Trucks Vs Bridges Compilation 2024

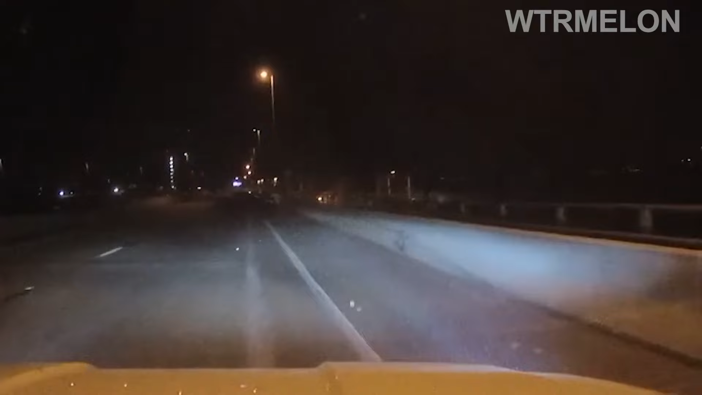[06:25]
In Florida, a sheriff's deputy was cruising along when suddenly the unexpected happened right in front of him. A car swerved out of control, crashing into a bridge guardrail.